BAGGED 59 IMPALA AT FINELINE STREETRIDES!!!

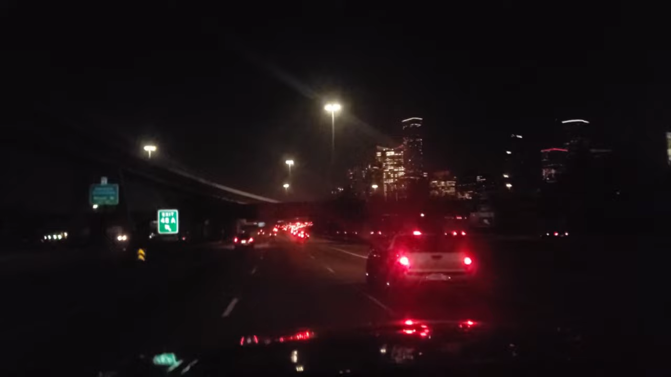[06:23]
I thought we had clear roads Ahead of us man Now damn Houston traffic I hate it